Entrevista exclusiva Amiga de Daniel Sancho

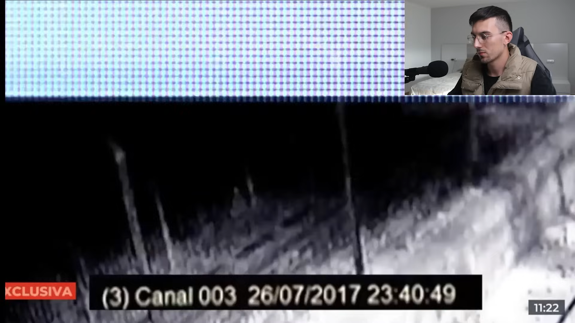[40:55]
Pero si avanzamos un poco la grabación... Claro, esto es lo que os decía yo antes. O sea, a las 11.34 la cámara capta a la niña,